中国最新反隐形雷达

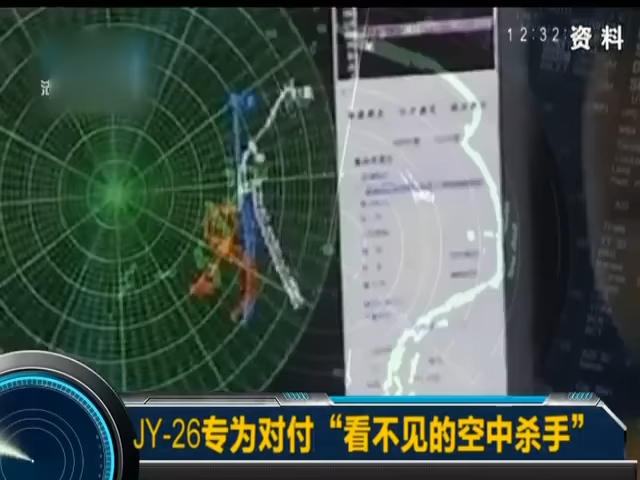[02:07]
而在面对米波雷达时无论是依靠外形设计还是特种吸波涂料现有的隐形技术效果都不好